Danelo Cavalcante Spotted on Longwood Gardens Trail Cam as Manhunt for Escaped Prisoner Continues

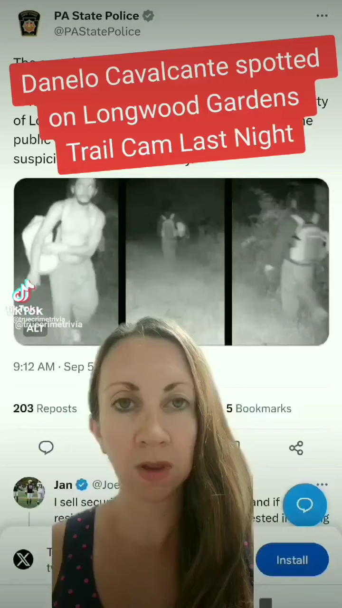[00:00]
There are new updates to share in the manhunt for Danilo Cavalcante. These images seen here were taken on a trail cam at Longwood Gardens last evening.
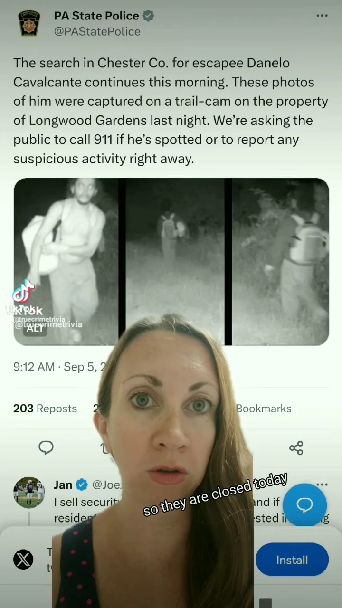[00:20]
However, Tuesdays they are often closed, so they are closed today, and now police are searching Longwood Gardens to see if they can spot Cavalcante there. Police have said that his appearance remains unchanged. He's five foot tall, weighs about 120 pounds, and has shaggy, long brown hair. So he hasn't cut his hair or anything like that. However, they have said, and as you can see in these trail cam photos, he was able to pick up an extra bag, according to police.